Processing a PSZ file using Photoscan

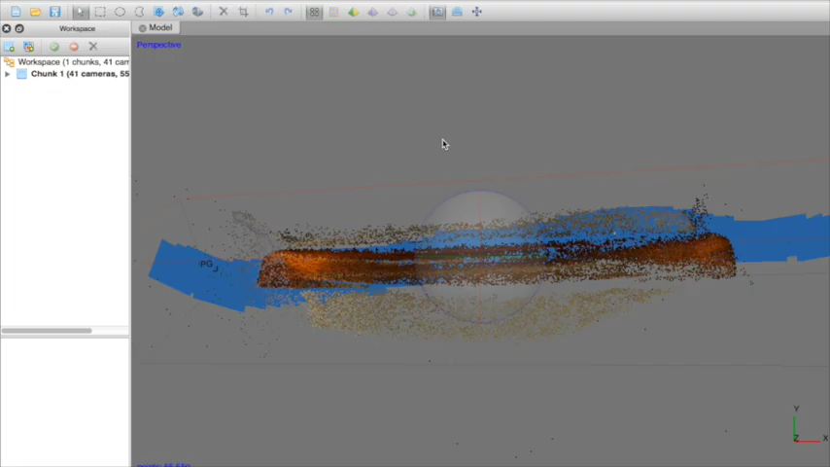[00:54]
As you can see we have these steps here where we're showing the aligning of the photos.
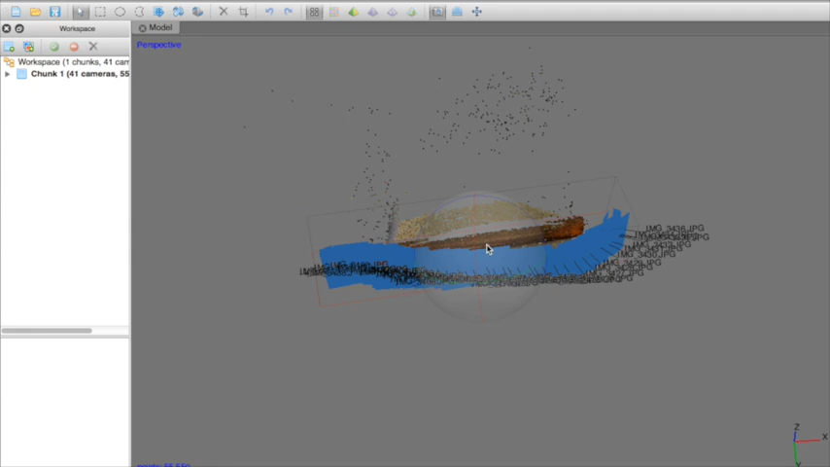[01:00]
Everything's been aligned. I think the building process took about 40 minutes. So there's a lot of steps here with the Adisoft software where you're going to do building and walk away and let the computer do its job.
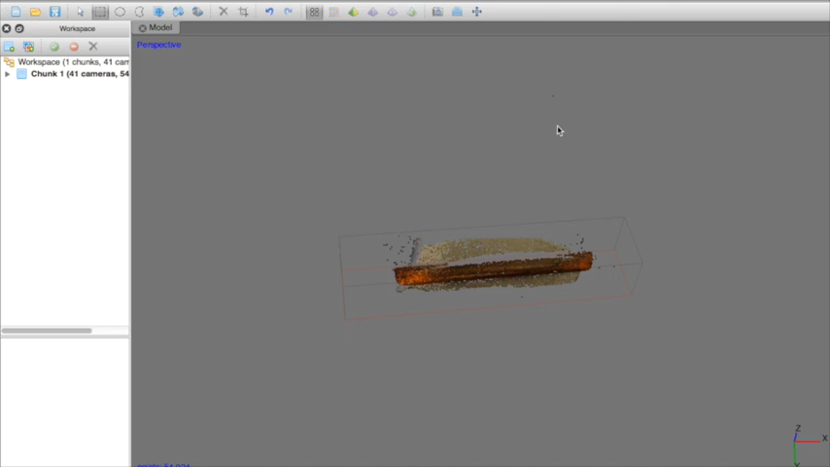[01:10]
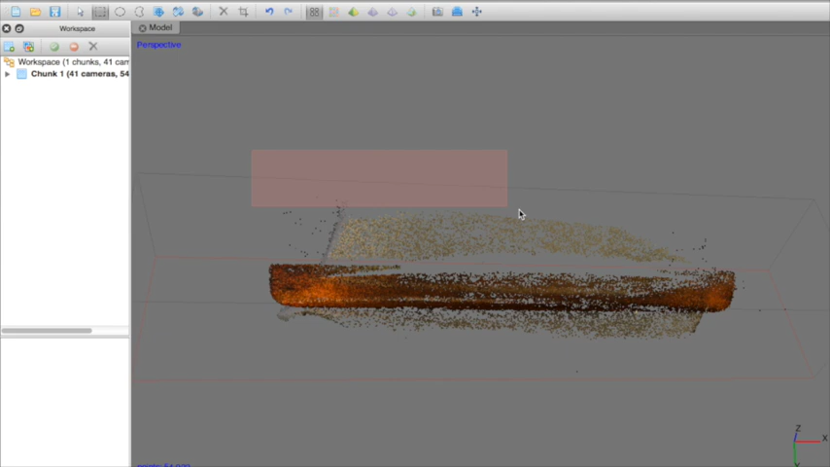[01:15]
Here you can see we are removing unnecessary points in the background of this phase as
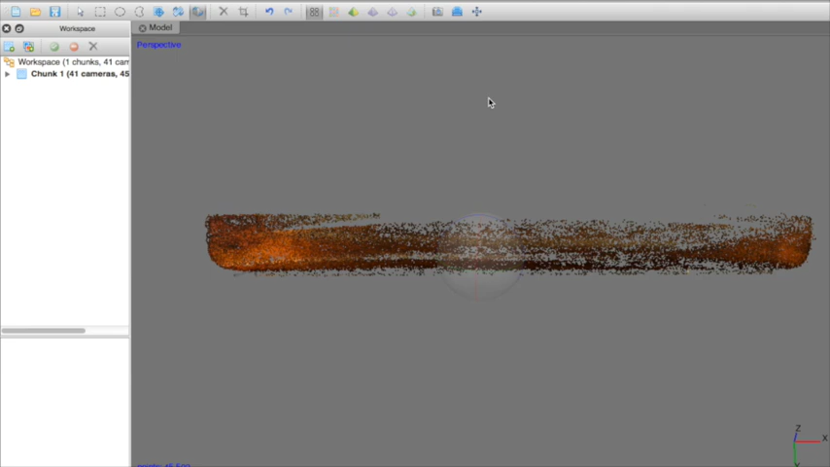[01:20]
we go through each step through Adisoft starting with aligning the photos, building the mesh, building the cloud.
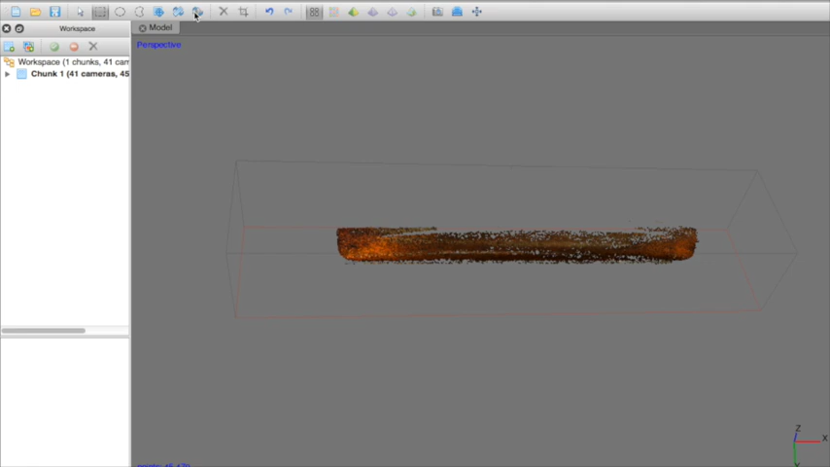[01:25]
We're going to continue to go in and remove unwanted
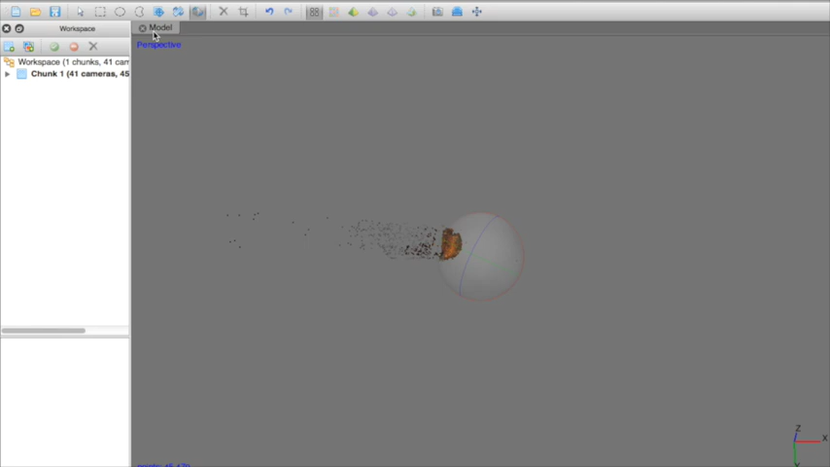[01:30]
data and or spots so that we finish with a really nice clean rendering at the end of the project.
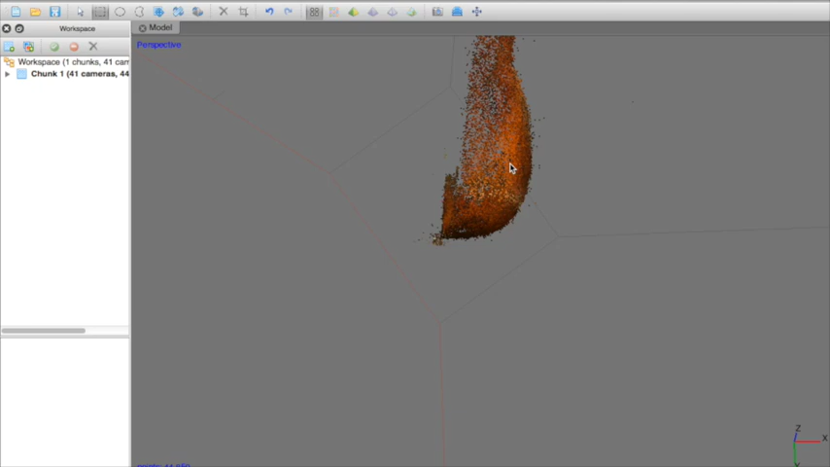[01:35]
You can see here using the sphere we're rotating the x and y axis.
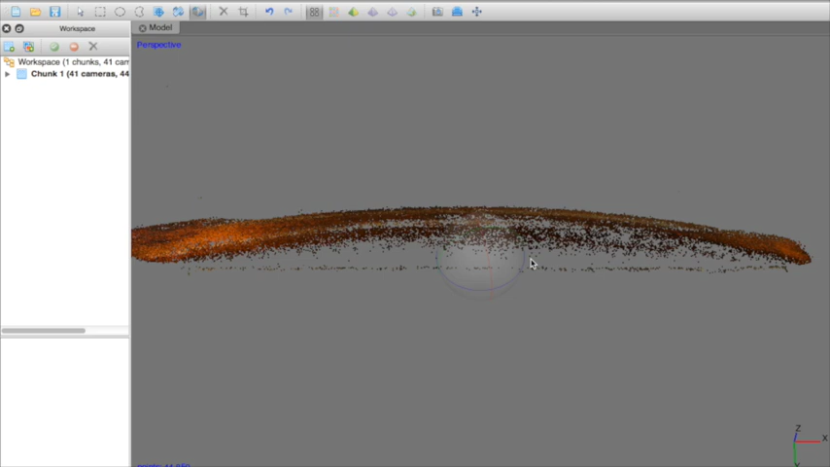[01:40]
It's pretty easy, very intuitive.
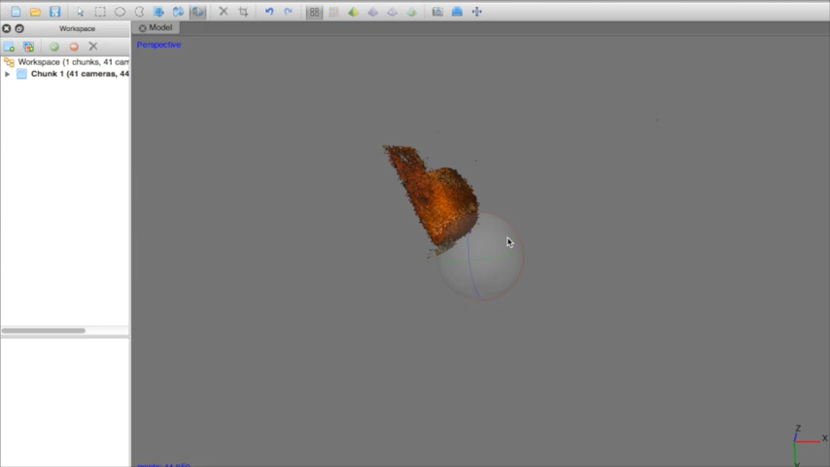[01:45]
It is important though to consider when you're using this that you play with it a bit and also maybe save in steps.
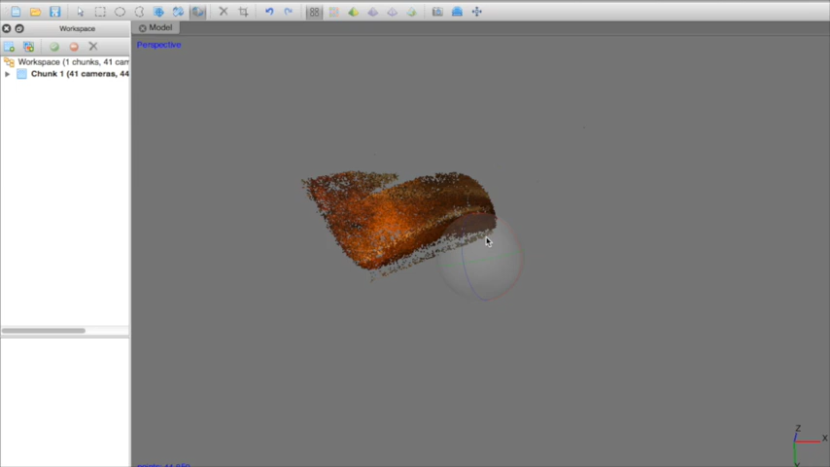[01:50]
Right now we're cleaning up the orientation and we're going to build the dense point cloud.
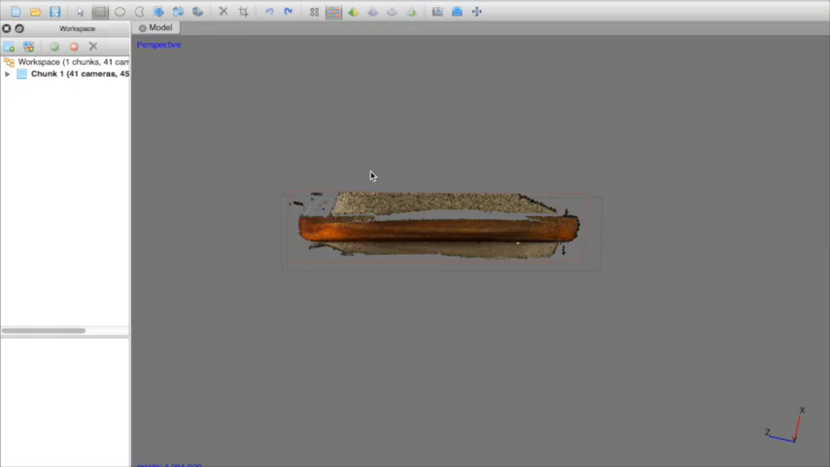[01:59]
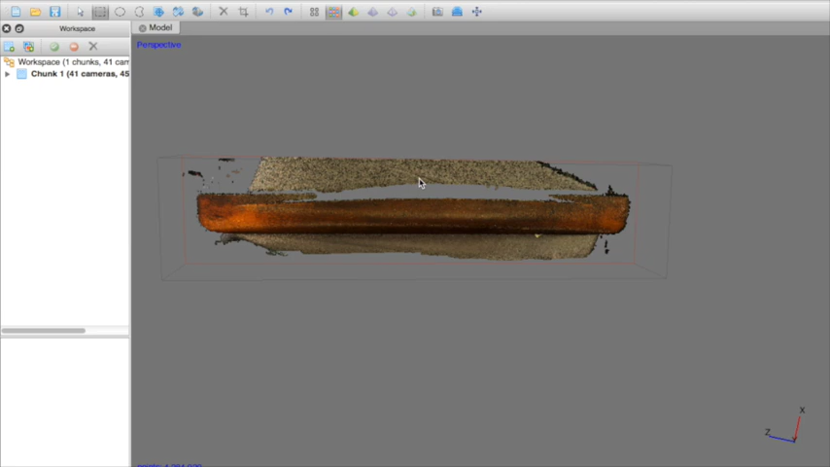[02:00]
You can see right here again this is another layer here and we're cleaning
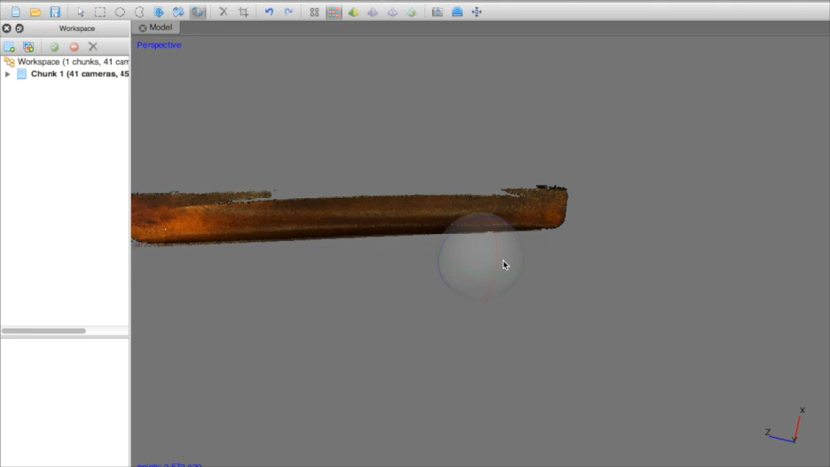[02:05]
up but you can see what looks almost more like a photograph of the hull and you can
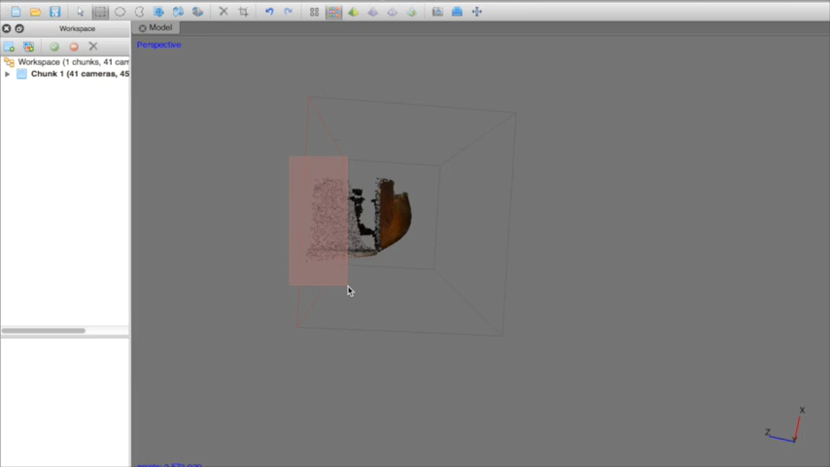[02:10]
see how data again had collected and built up behind the hull.
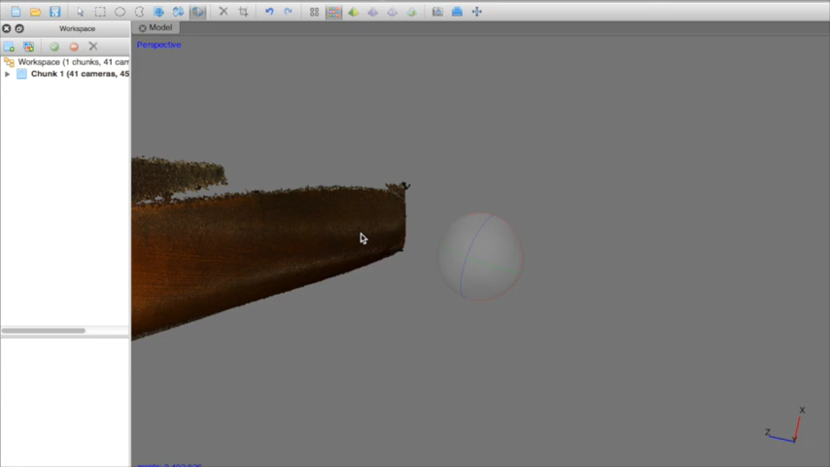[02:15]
When zooming in and out and cleaning up data it's really important to consider that your highlight
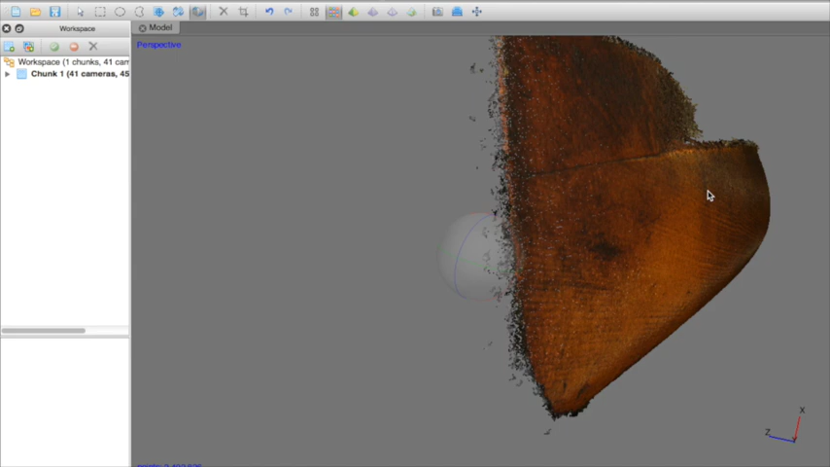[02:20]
boxes are going to highlight all the way sort of through the rendering or what you're doing. So you want to make sure that you orient the object
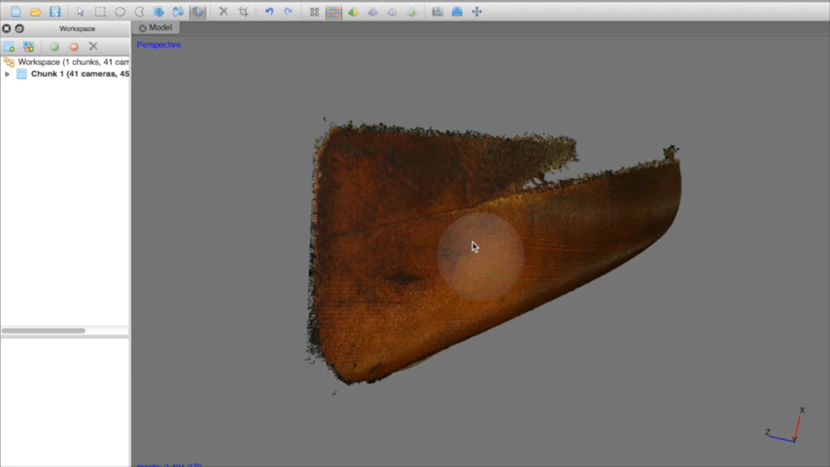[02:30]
in a way that you're able to highlight data that will only be deleted that you want deleted.
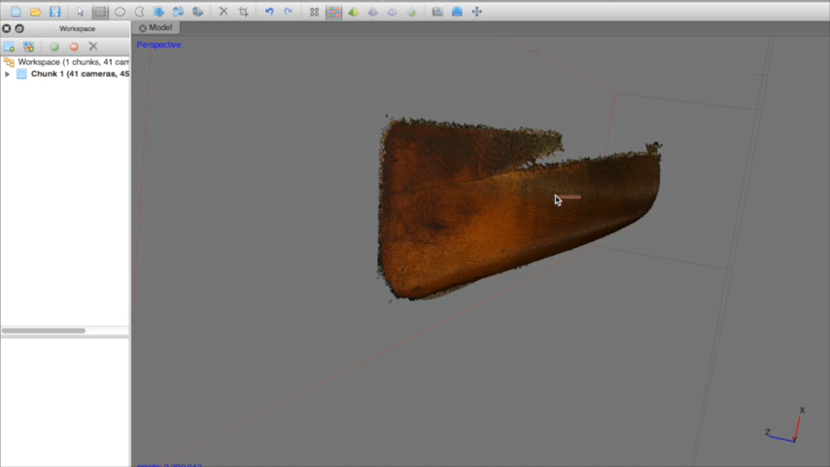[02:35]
You'll always notice how I'm always trying to rotate the model on
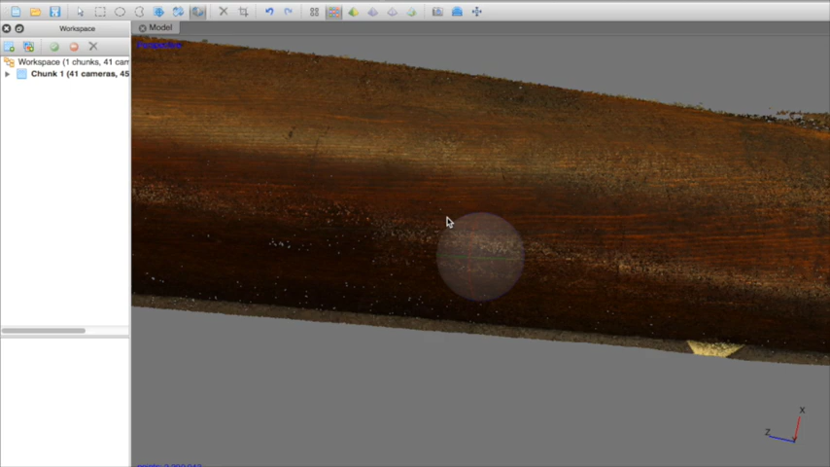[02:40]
certain angles so that when we go to highlight a certain spot but there's no important information or data behind that spot that we want to use.
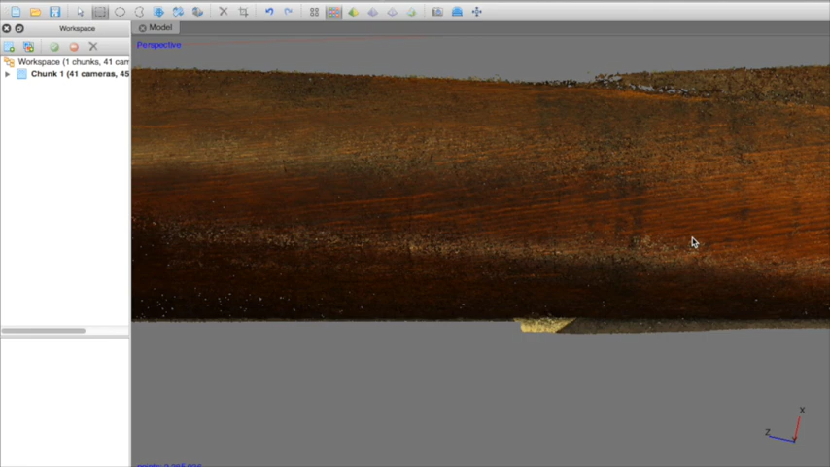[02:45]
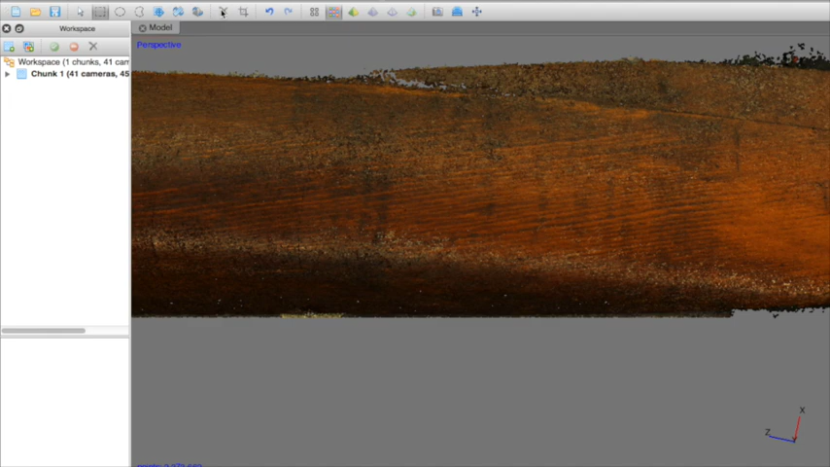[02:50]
There are a few different deletion tools but I happen to prefer using the square box because it automatically creates a nice clean straight line.